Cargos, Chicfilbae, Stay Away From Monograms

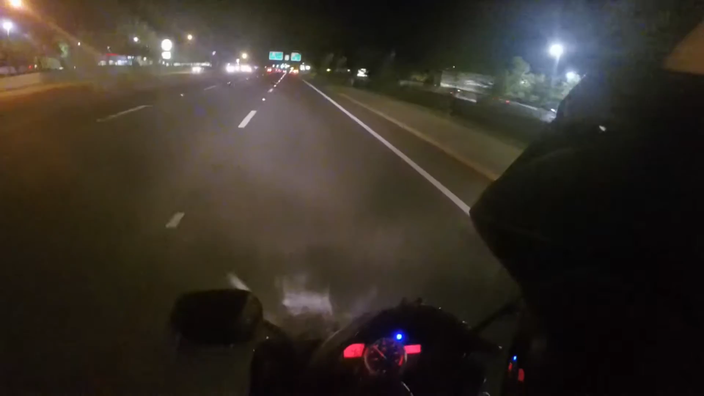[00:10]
Kill Cam here, heading back home. If y'all are ever in the Tallahassee area, definitely come check out Mr. Roboto's for sure. It's a good fire-ass hibachi place for like nine doll hairs. Nine doll hairs.
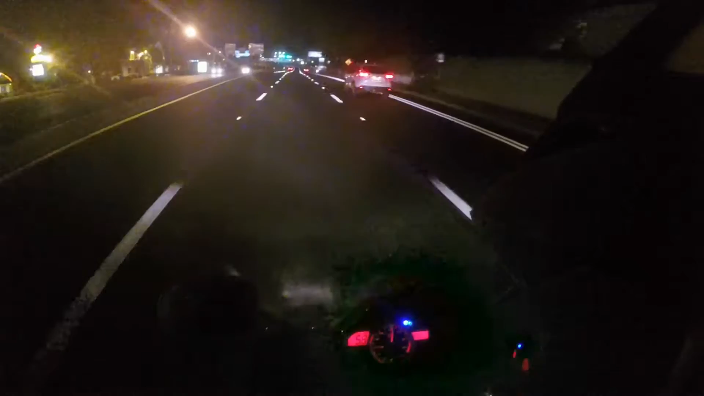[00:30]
Nine doll hairs, just like, okay, take a gas for the Arstex. They just repaved this road. It actually feels quite lovely. It looks fresh as hell.
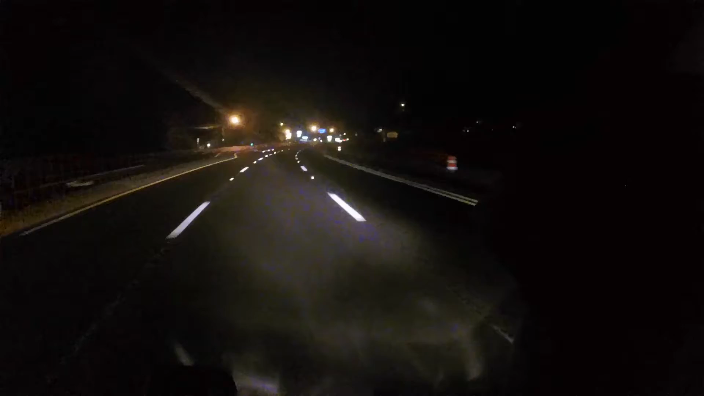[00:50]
And it has some nice curves to it, mate. Dumb, red light commercial already. Sorry, folks. Let's see if anybody will make it interesting. If not, you just got me. All right, red light cam. This is a night vlog still. I'm trying to push out these videos. Y'all definitely subscribe. Follow me on the Insta, Kill Cam R6. I post pictures of my Yamiha. Yamiha RSX. Oh, that was a quick red light cam.
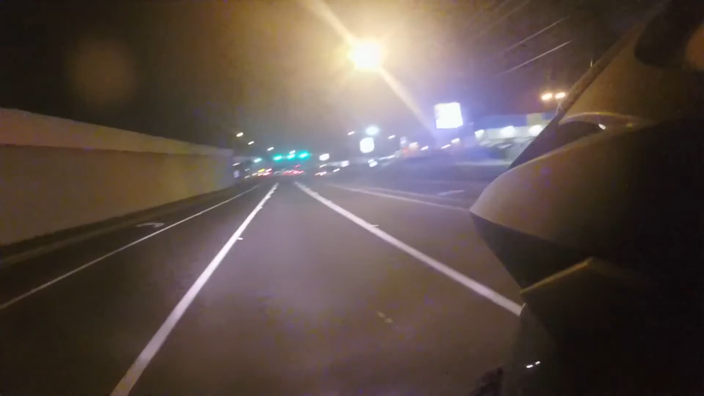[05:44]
That's my female driver joke of the day. I probably have them like every day. So, stay tuned. Just kidding. But, no. Follow me. Kill Cam R6 on Instagram. Hit that subscribe button if you would. I make videos at least twice a week.
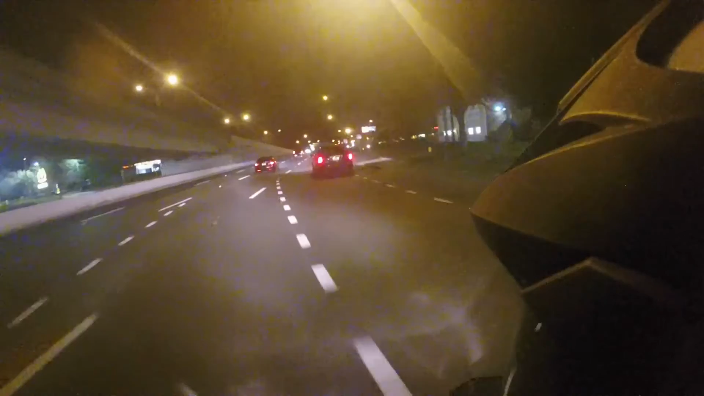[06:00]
Yeah, I think I'm slightly funny. Hopefully, I don't think I'm funny. If not, just leave some comments on any topics you want. This F-150 thinks it's a NASCAR race. He thinks he's in the truck races, but he ain't. So, he got to spit that dip out if he want to race me. That F-150, that ain't turboed. That's a work truck. What you got? Hey, boo. Just kidding. She's like, don't look at me in my motorcycle. I know you have a GoPro. You killed Cam R6. Oh, my God. Another red light commercial. Let's see if I can match it with a trucker dude.